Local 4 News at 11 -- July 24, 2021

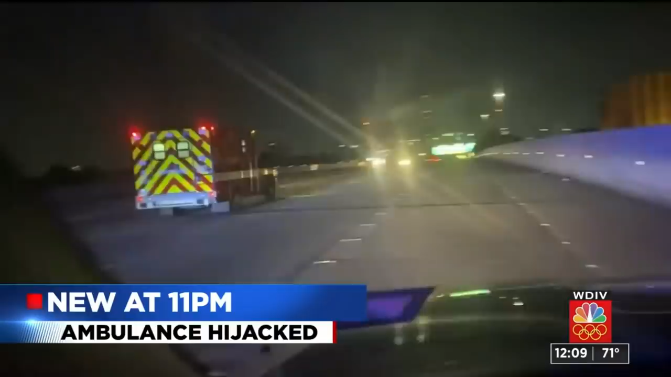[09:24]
An ambulance hijacked at gunpoint with a patient and EMT inside.